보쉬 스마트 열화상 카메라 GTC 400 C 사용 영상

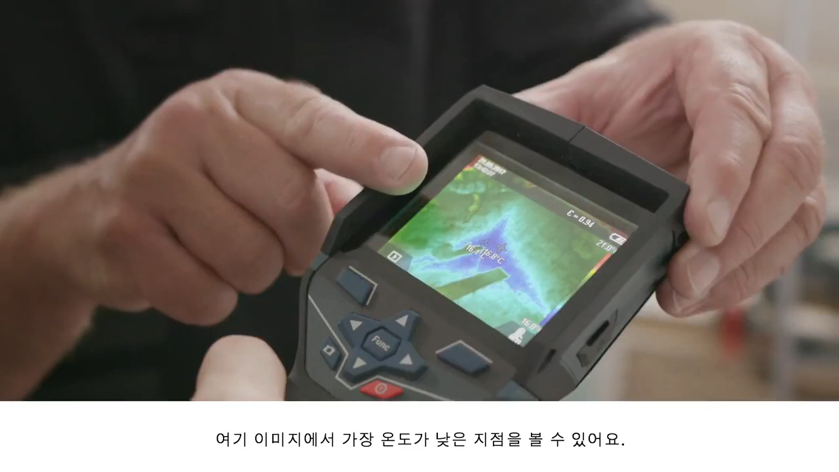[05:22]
It's very clearly a different color in the temperature display too.